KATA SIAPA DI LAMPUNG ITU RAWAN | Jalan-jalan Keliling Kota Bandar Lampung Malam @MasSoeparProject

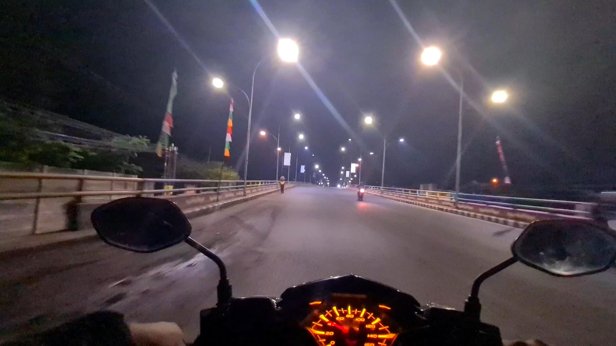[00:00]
Halo guys, ketemu lagi bareng Mas Parproject Jadi di video kali ini ya, kita akan jalan-jalan malam guys ya Jalan-jalan malam atau drive on Kota Bandar Lampung malam hari guys Ini ya, ini sekarang kita lihat jam Lupa, aku matiin guys Sekarang jam, hampir jam 11 malam ya Nanti akan kita lihat ya, di sepanjang perjalanan ada kejadian seru apa aja Tetap dipantikin terus videonya,
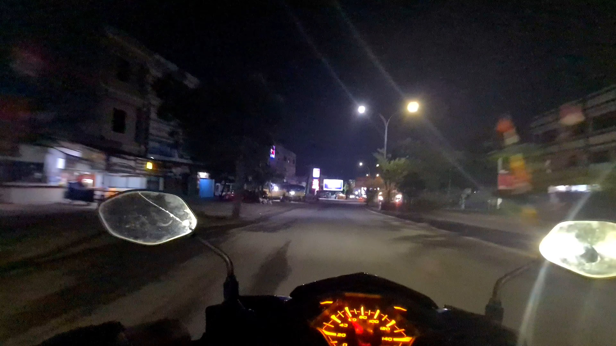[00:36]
buat teman-teman yang belum ada subscribe Tidak dulu, tombol subscribe Tujuan kita malam-malam ini, jalan ini hanya untuk memberikan gambaran ya Bahwa kondisi malam Kota Bandar Lampung ini sangat, apa ya,
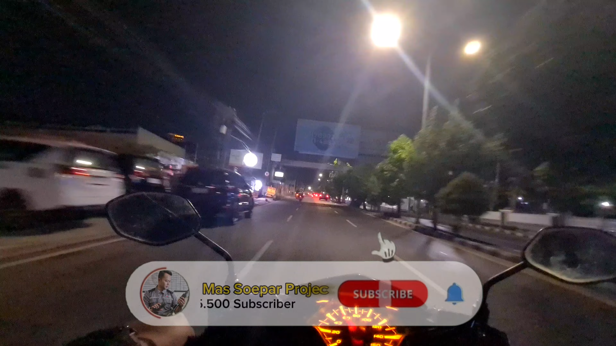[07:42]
Nah disini kita melintasi Tugu Perjuangan ya Atau gedung juang ya Ada di sebelah kiri ya
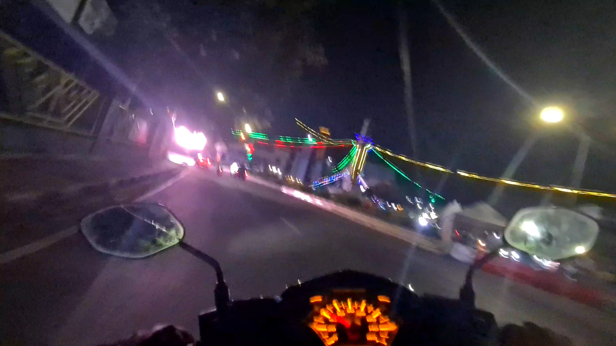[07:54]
Nah disini juga ada kantor pos Ada stasiun kereta api Tanjung Karang Jadi buat teman-teman yang
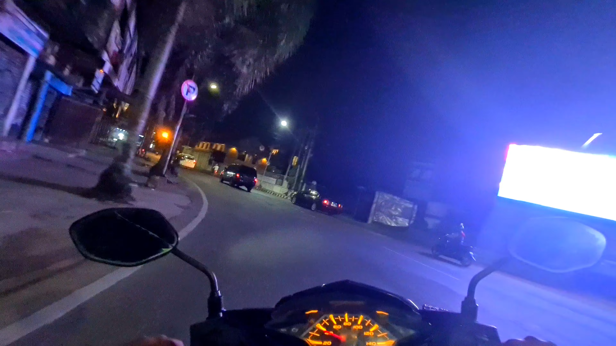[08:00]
Mau naik kereta Mau ke Palembang Ataupun ke wilayah Lampung Utara Kue kanan
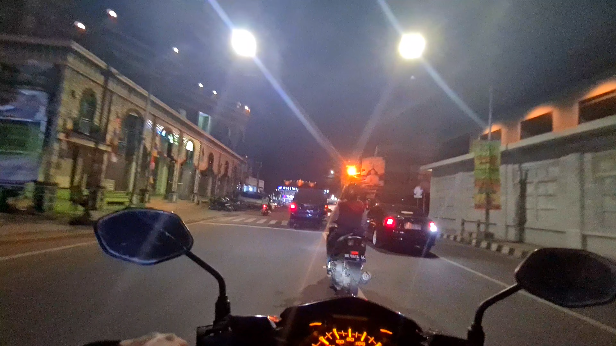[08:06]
Bisa naik kereta dari stasiun Tanjung Karang nih guys ya Atau teman-teman yang mau naik Damri Bisa lewat sini Nah disini kita bergabung jalan Raden Intan guys Kita lihat di jauh tinggi itu ada Menara Sinar Laut Atau gedung Sinar Laut ya Dan gue juga belum raksana guys
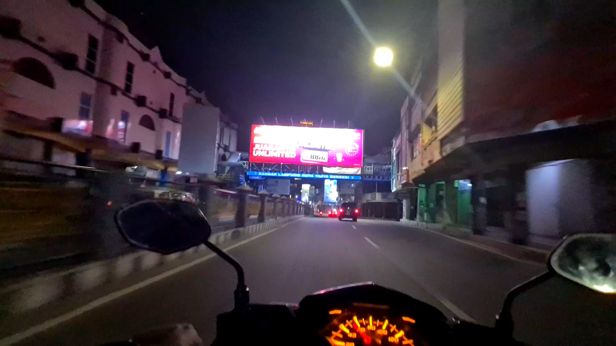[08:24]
Kayaknya sih hotel sama perbelanjaan itu ya Atau apartemen gitu Ini paling tinggi di Lampung guys Nah di jalan
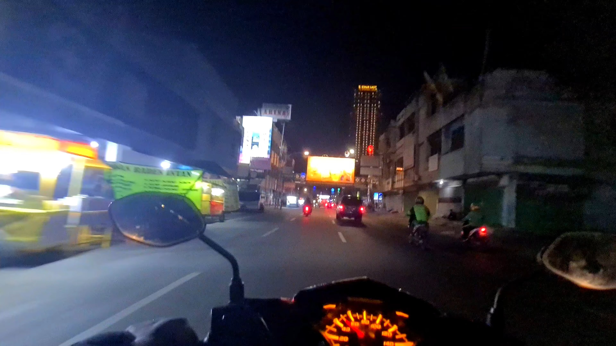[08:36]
Raden Intan ini Kalau minggu Car Free Day ya guys ya Jadi teman-teman Gak bisa lewat sini Di minggu pagi gitu Ya ini jalannya Mulus banget Dan lebar Ada 4 lajur guys Tapi tetap macet Kalau memang Hari Sabtu ya Biasanya macet sih
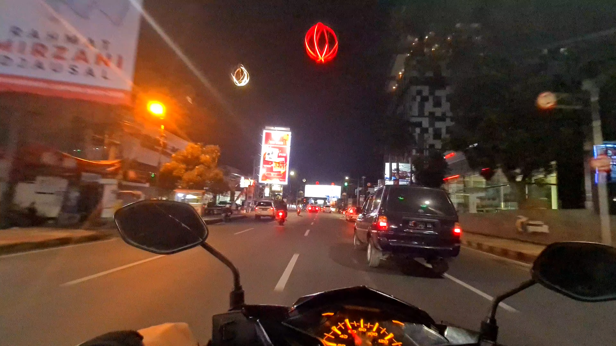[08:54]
Di jalan Raden Intan ini Banyak banget Tempat kuliner Sama penginapan ya Hotel Kesini kanan kiri Semua hotel Semua Ya disini Karena memang pusat kota guys Jadi Bandar Lampung
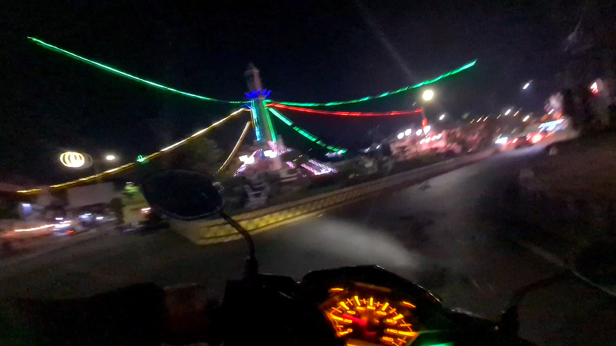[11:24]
kita lewatin Di depan kantor pos Dan di depan itu ada Stasiun kereta api Tanjung Karang
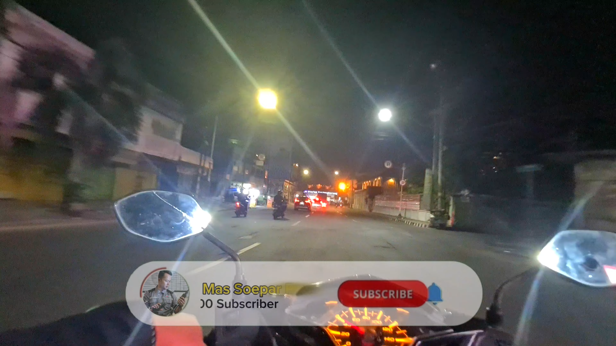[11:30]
Jadi kotanya hanya muter ya guys ya Iya hanya muter Nah ini ada Tugu Kepalawan Radenintan Ini kita ambil kiri guys Kita ambil kiri Untuk bergabung Di jalan Hayam Uruk Nanti ya Di depan sana Kan kalau tadi kita lurus ya guys ya Ini kita ambil Nah disini Ini kalau siang ini Ngedan-nedan juga nih guys Banyak Ini kan kebetulan terminal ya Terminal sebelah kiri ini terminal Angkutan
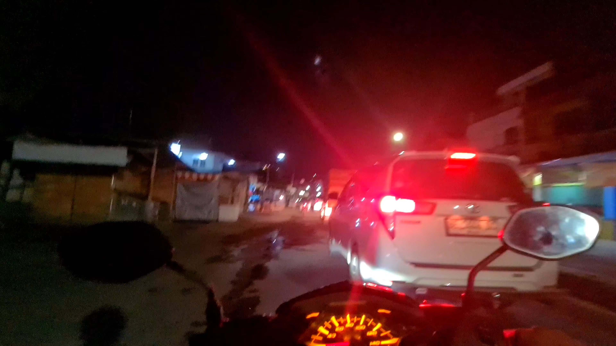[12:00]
Angkutan kota yang Mobil kecil itu Nah disini kita Lintasi pintu kereta Stasiun Tanjung Karang Di depannya lagi ada Supermarket Chandra guys ya Jadi bisa bayangin kan Betapa Macet dan ramainya Kalau siang hari
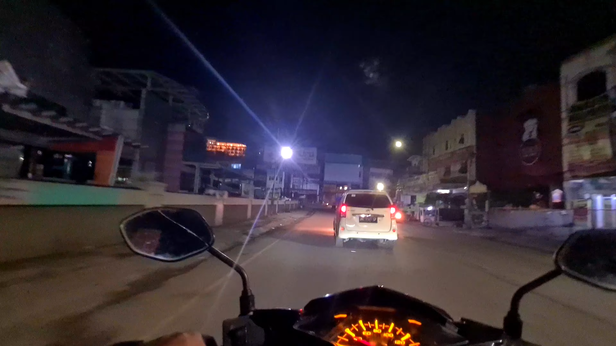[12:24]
Nah ini kita bergabung Di jalan Hayam Uruk ya guys Hayam Uruk Disini juga Salah satu jalan yang Rame Pokoknya kalau di Bandar Lampung Ini semuanya rame guys Kebanyakan ya Terutama di daerah Tanjung Karang Tapi ada juga bang Yang sepi bang Dimana Salah satu contohnya Di jalan Dr. Harun Itu sepi guys Terus di jalan Tanjung Gading Itu sepi
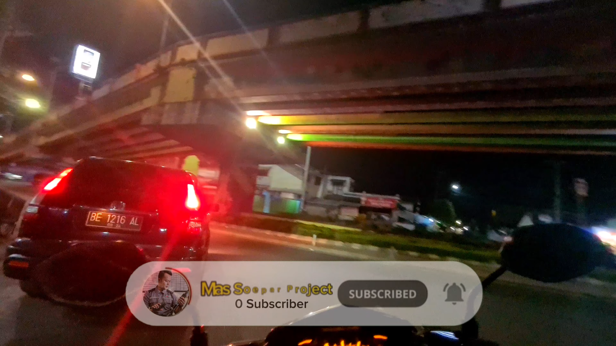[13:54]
sebelumnya ya Ini Flyoper yang Menyambung Dari jalan Gajah Mada Ke jalan Pangeran Pasari Dan disini